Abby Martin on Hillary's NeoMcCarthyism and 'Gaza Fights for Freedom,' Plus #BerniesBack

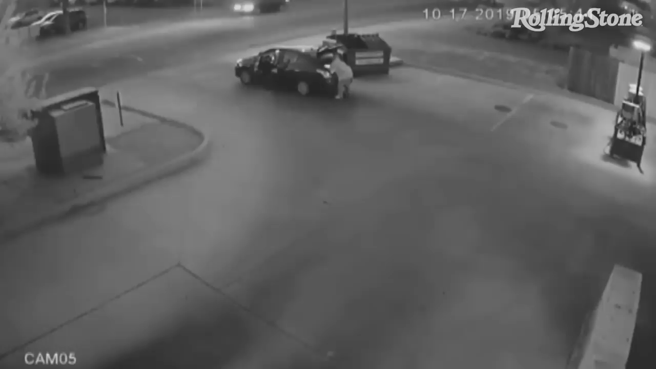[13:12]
Like, you can see the headlights. Then you see the person struggle to pull the suitcase out and throw it into the dumpster. The person closes the lid and drives off. Police say a few hours later, they got a call to check it out. What they saw was what they thought was skin, what they thought was blood.